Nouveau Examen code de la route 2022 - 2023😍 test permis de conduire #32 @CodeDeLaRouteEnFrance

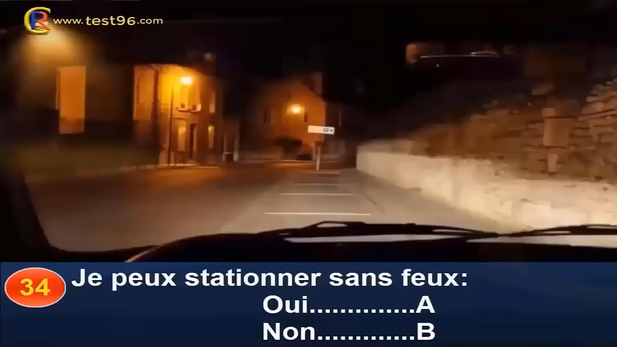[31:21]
Oui, réponse A. Non, réponse B. L'éclairage public permet de rendre le véhicule visible à une distance suffisante. De plus, je stationne en dehors des voies de circulation. Je peux donc stationner sans feu. Bonne réponse A.